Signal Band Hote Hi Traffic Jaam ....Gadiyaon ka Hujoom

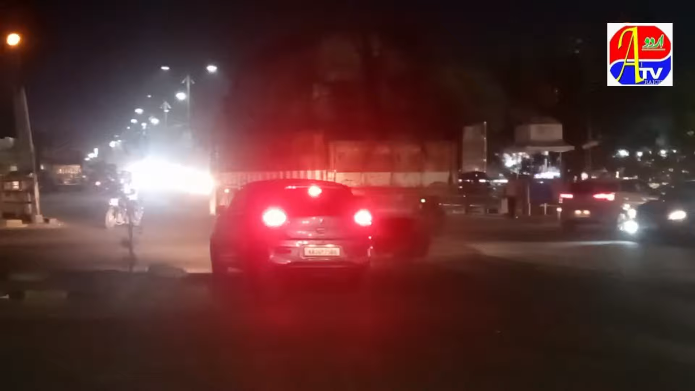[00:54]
राट के साड़े आट और नो बजे के खरीब यहाँ पर सिगनल बन किया जाता है